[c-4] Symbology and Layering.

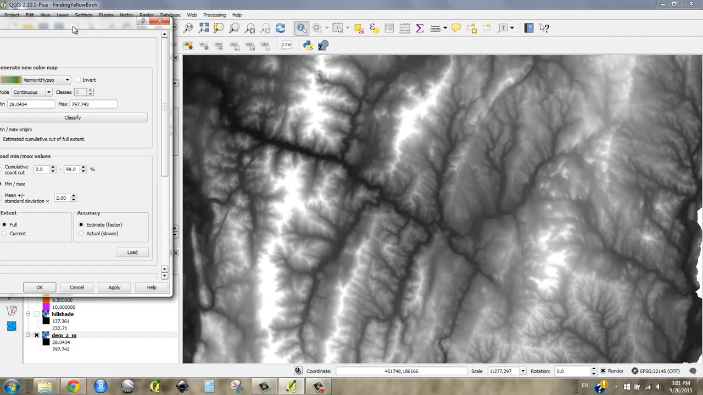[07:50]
Or do I want it just of what I'm actually seeing right now. So I'm going to go current data set. And so I say load.
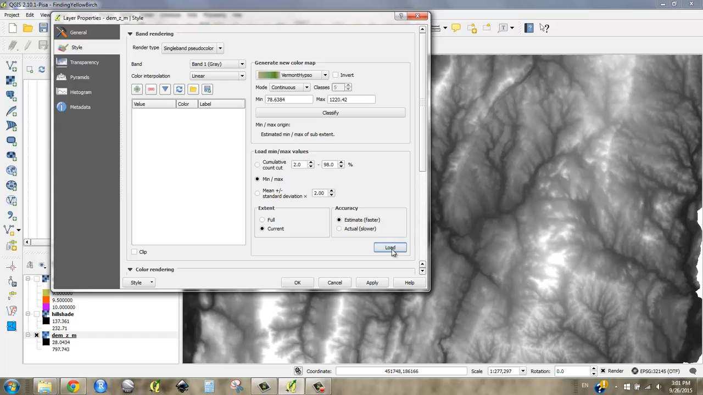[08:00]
And it has to think about it for a second. There we go. And I'm going to classify that and say apply. And let's take a look at our Hypsometric Tint. Not too pretty really.
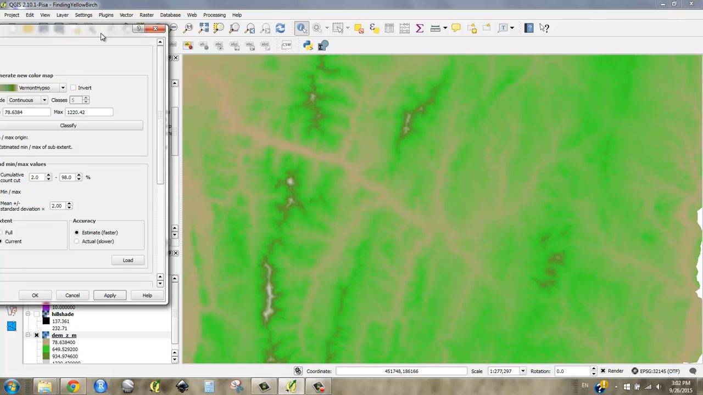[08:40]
Because we're going to be using this along with our hillshade and combining the two. So I wanted the valleys to look dry. The green mountains to look lush.
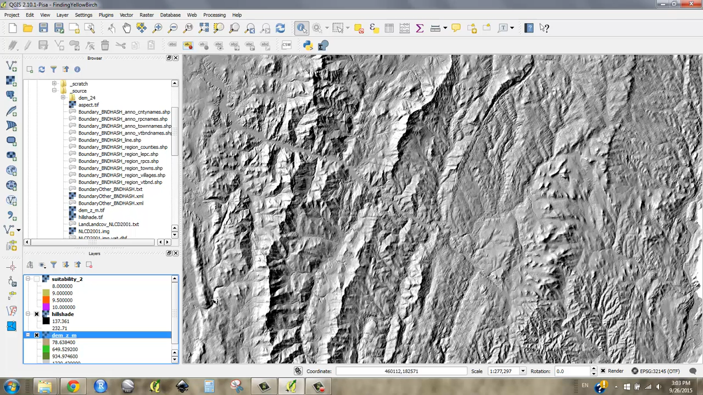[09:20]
You know I could use a dark brown. But I think I'm going to leave it the way it is. And just change the transparency of both the hillshade and the DEM. So transparency.
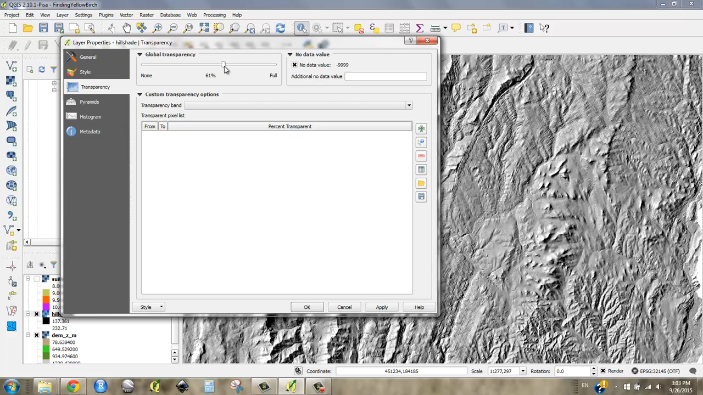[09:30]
Let's make this 65. And see what that does. Okay interesting. I think I'm actually going to make this transparent too. Because I want the background to sit a little bit.